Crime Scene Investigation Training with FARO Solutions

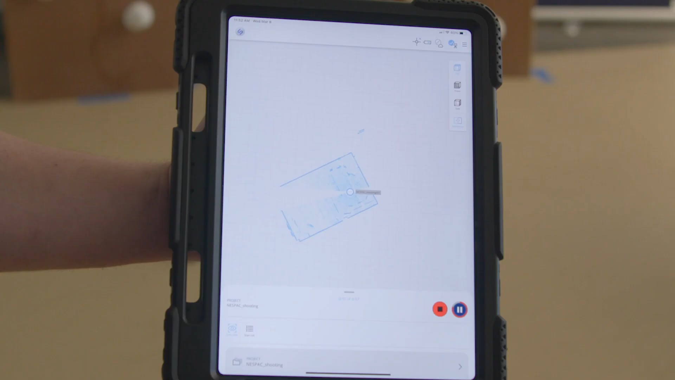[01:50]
We provide all the tools to make all those scans come together to create a three-dimensional
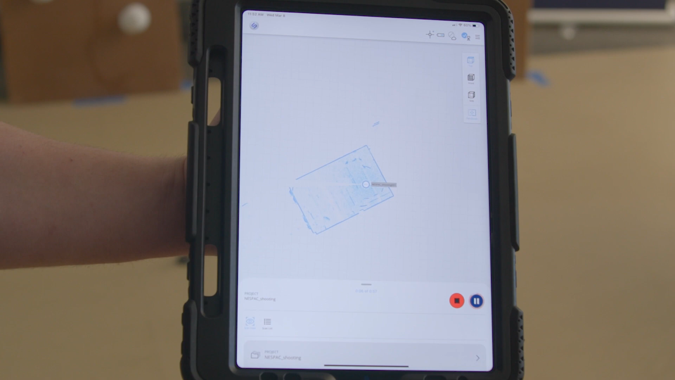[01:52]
model of their space of their crime scene or their crash scene.
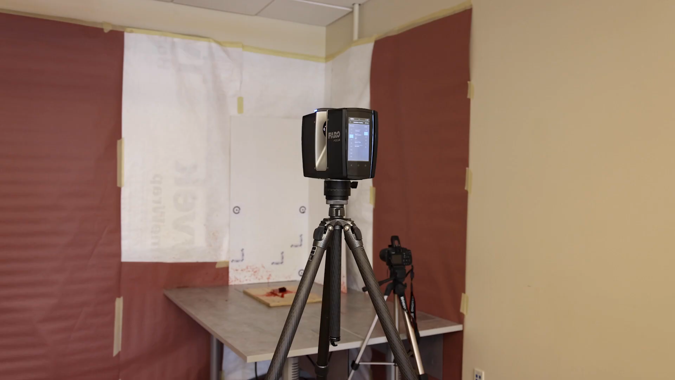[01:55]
We did a blood stain pattern. We're putting that into the software. It creates digital lines in the software so we can present that to our prosecutors, to juries, judges, whoever needs it.
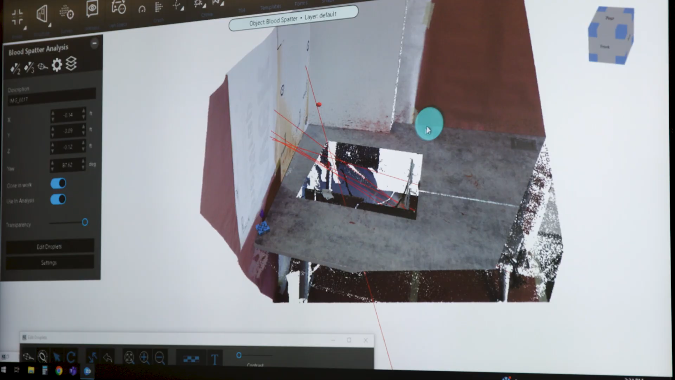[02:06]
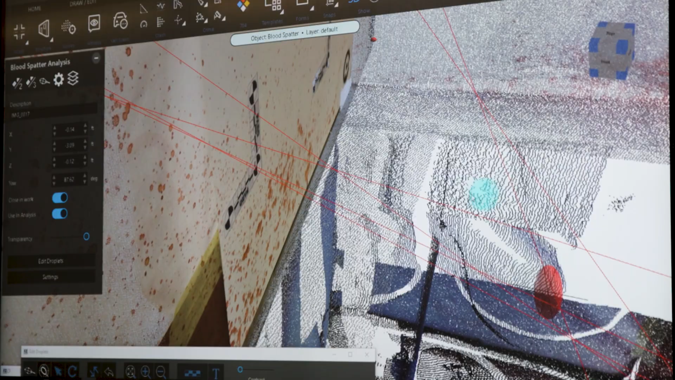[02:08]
And they can see the area of origin and area convergence of blood spattered. Where it came from, how it got there.